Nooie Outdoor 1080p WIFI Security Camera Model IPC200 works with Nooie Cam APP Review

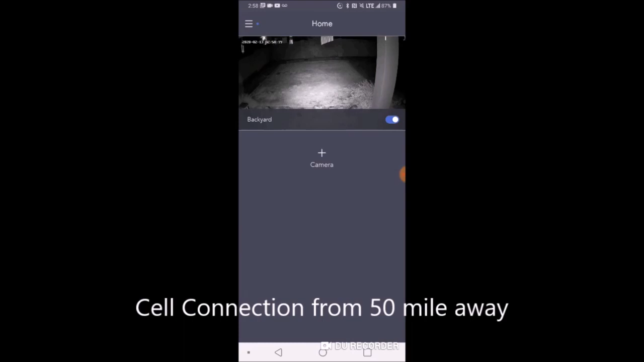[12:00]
So we're going to look at the backyard camera by Noe. The outdoor camera.
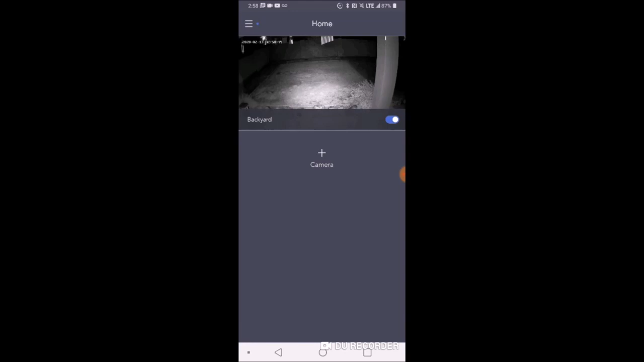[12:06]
We're going to check out what it looks like. So we just loaded it into the app.
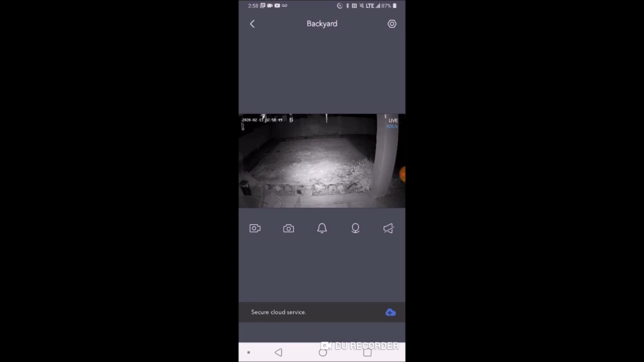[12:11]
And now we'll go to a nice big view of it. Alright. And here we go.
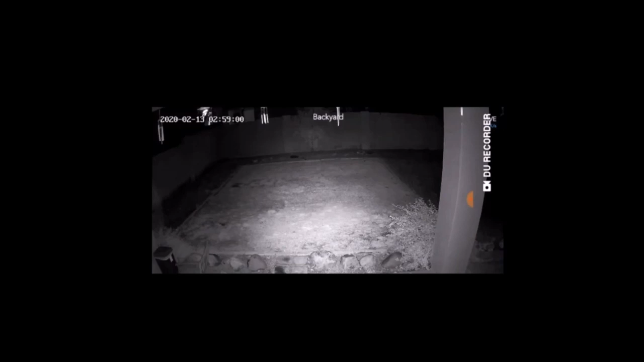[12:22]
So it looks like everything is working very well. The infrared seems to be clicking in really nice. Lighting up that whole section right here. That's pretty awesome. You can pinch in to see a particular area. It makes my backyard look horrible right now. You can see the plants. I was able to adjust the camera. And you can't really see it here. But in the right hand corner.